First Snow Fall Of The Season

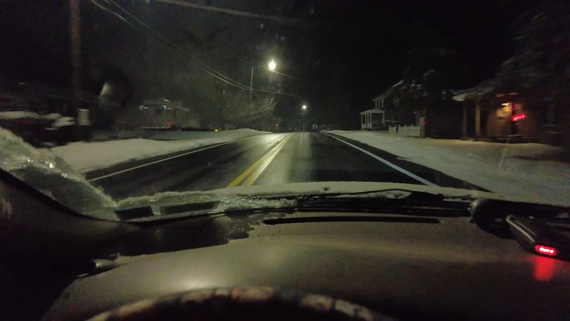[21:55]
so it says we haven't eaten anything all day and they haven't eaten anything we all got stuffed pizzas our local pizzeria place so that's gonna be dinner for tonight we don't honestly know when the power is going to come back on because the power website the website that you know the website what the power companies doesn't say any time it just says assessing so and it's been saying that since 4 a.m.
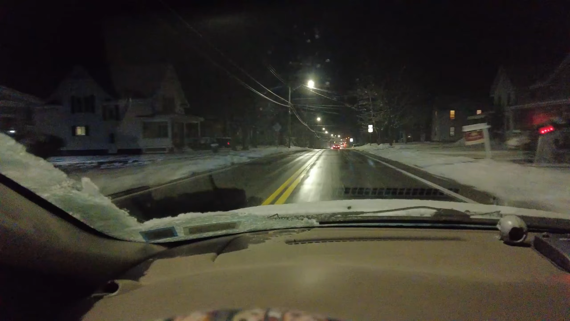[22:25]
so yeah and it's 30 degrees outside so if you see the road really shiny there I gotta be extra diligent because it could be the dreaded the most hated thing of any driver black ice no matter how good tires you have and I could have a quite a bit of argument by people saying oh I got good tires
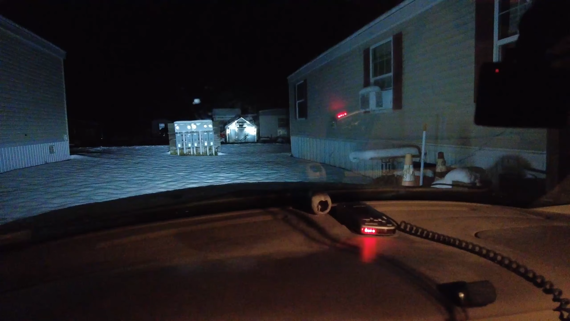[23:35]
well we made it to our mothers I had to break through some snow so hopefully when we back up out we will be able to get out now I have to go get her so we loaded my mother up in the car and my brother and